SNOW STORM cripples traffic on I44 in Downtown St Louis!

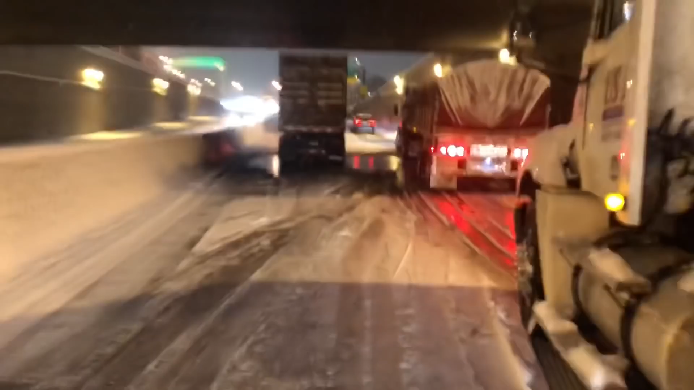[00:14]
I-44 here in downtown St. Louis, in a state of complete gridlock here, right near downtown, with more bands and heavy snow moving in.